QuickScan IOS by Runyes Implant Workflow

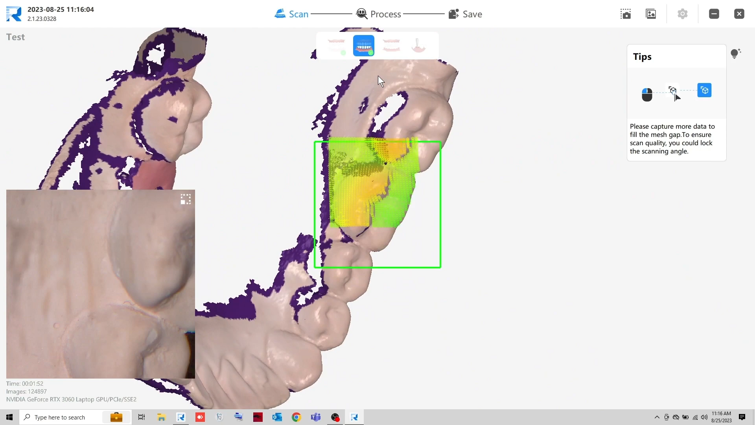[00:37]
Take more time to scan the lower arch since the implants are located here.
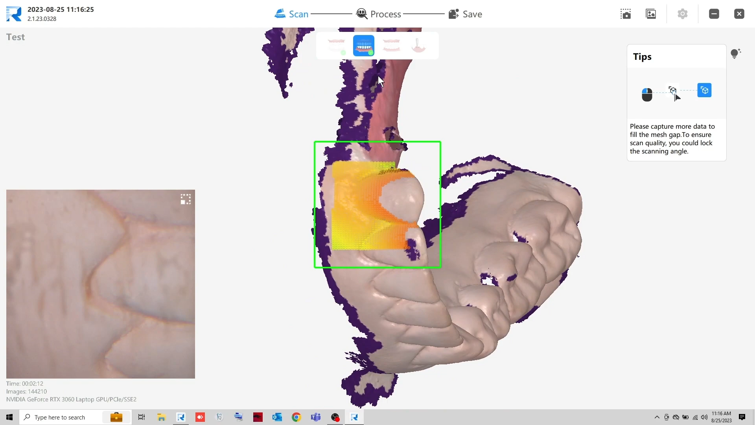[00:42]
On an actual patient, you may scan with the healing abutment in place.
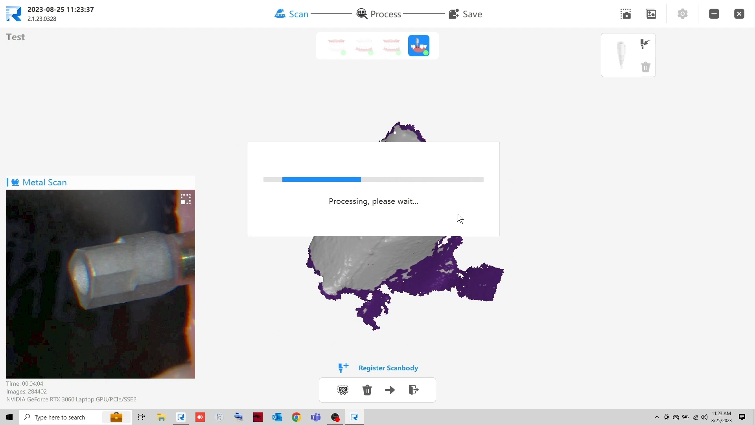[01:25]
Remove the excess data by using the Cut tool.
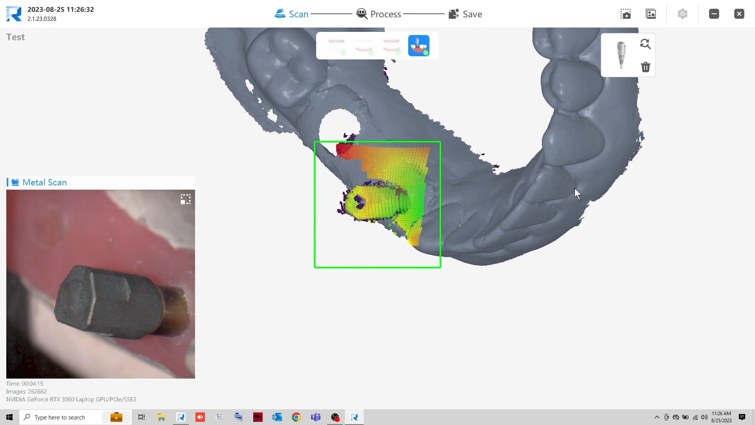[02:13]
The software will automatically match the saved scan body file to the actual scan once enough data is obtained. This is represented by the blue color. Review the data and click Check to refine the scan.